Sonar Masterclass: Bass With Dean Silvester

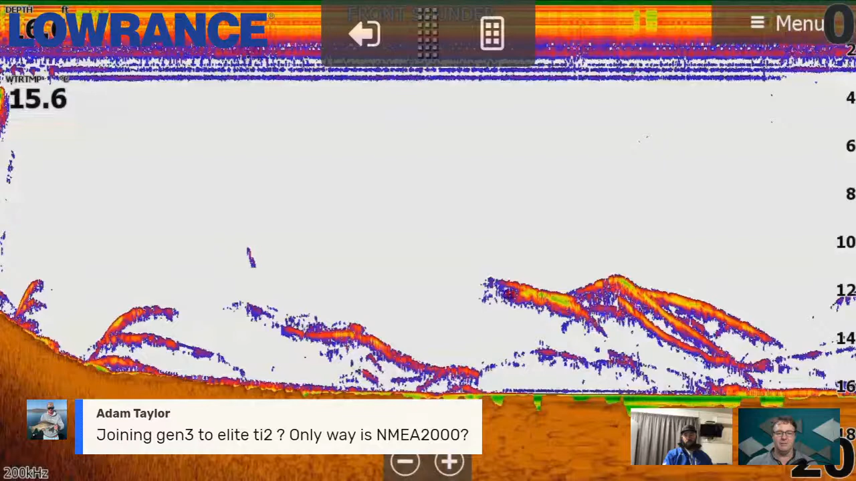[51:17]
all right so we've got a couple more questions come through dean but we might just shuff over to the screenshot anyway and we'll come back to those questions so robbie and warren i've seen your questions there we'll come back to them in a moment so dean the last of our screenshots give us a bit of a walkthrough of what's happening here mate so basically exactly what i said with one of those other ones before you've got a whole heap of fish on the bottom that are completely disinterested in anything um and you have those active fish up at 10 feet so if you're not paying attention to what's going on in the sounder
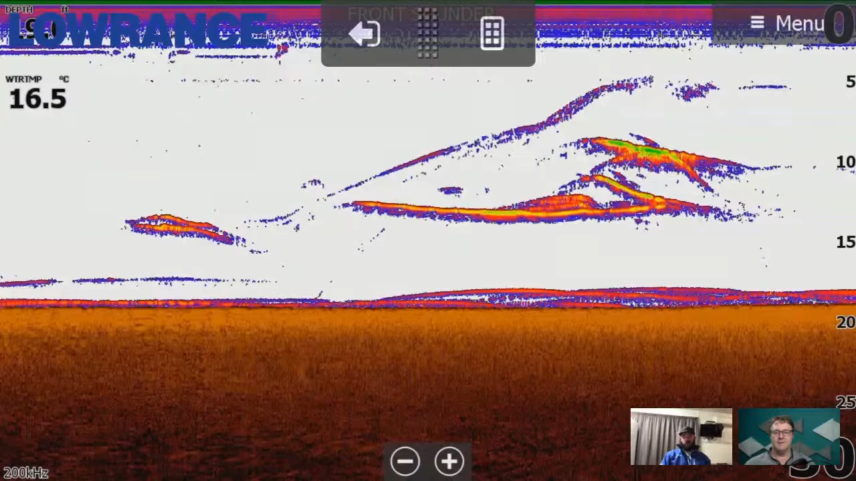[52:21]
On screen: water 16.5°C
all i'd really be doing is counting down my lure and trying to target them and typically with a i might count it down to get that lure to about 15 and then a bit of a faster retrieve that gets it up to about eight or nine and i'll open the bow to get it back down to 15 and just keep repeating that to um zigzag so to speak through those active